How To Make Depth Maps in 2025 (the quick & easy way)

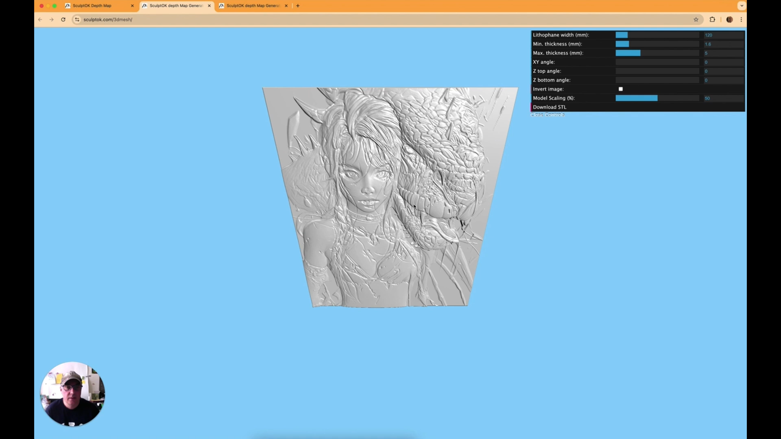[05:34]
as you can see now slightly a little more different this is cutting more to the to the surface let's up the detail
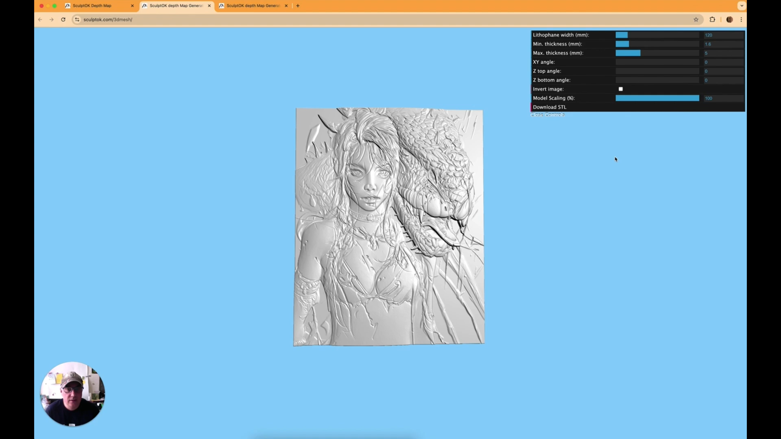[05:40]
and again look at that getting more details now and i haven't even
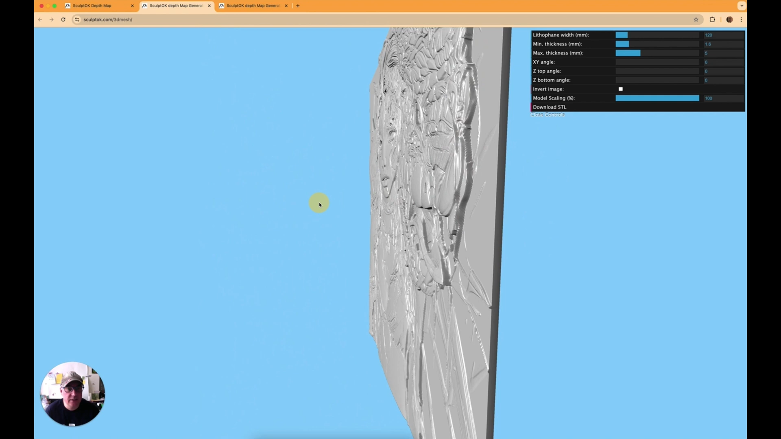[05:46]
let's just change the thickness let's up that to seven same as the first one so we're using the same